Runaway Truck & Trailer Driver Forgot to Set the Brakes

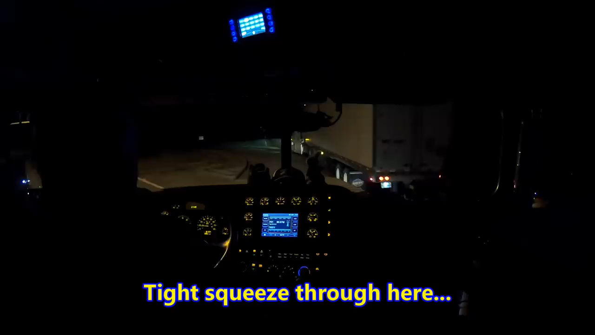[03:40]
Unfortunately, they're having to go through this way because they can't get past him.